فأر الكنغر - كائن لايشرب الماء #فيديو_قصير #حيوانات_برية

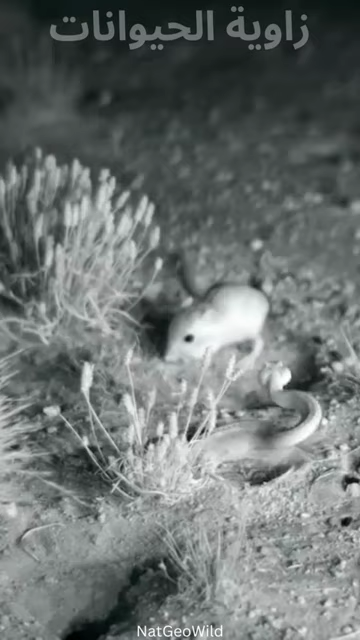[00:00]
هل تعلم أن هذا الكيان الصغير يستطيع العيش من دون أن يشرب قطرة ماء واحدة؟
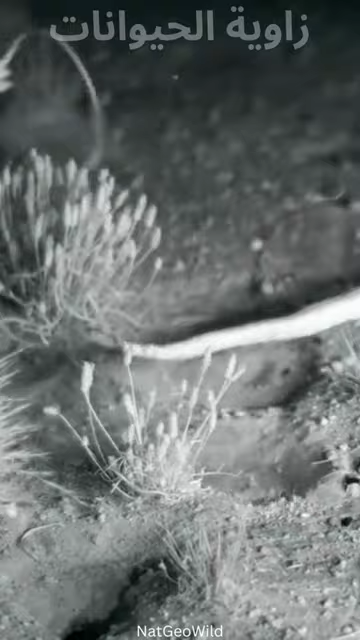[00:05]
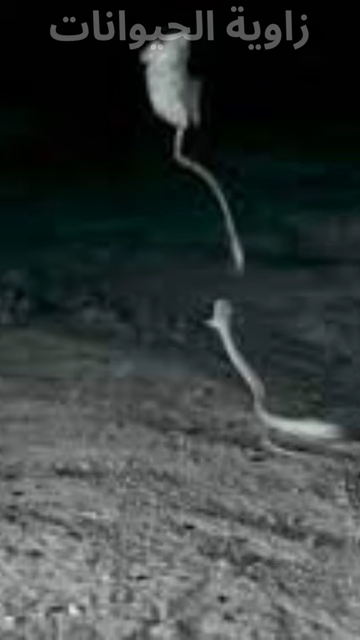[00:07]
فأر الكنغر قارض صغير يتمتع بقدرات مذهلة تجعله ينفرد بلقب وعجوبة الصحراء
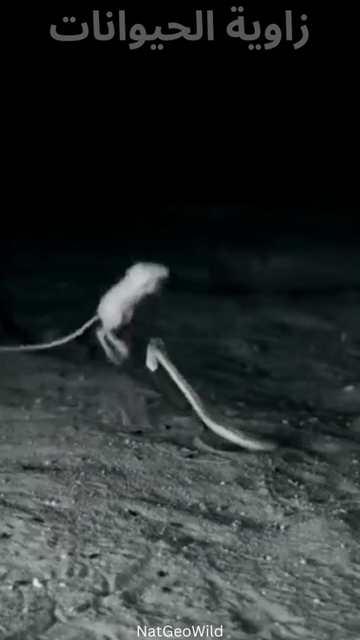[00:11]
بغض النظر عن حجمه الصغير، هذه القوارض الصغيرة تستطيع القفز محطمة للأرقام القياسية لمسافة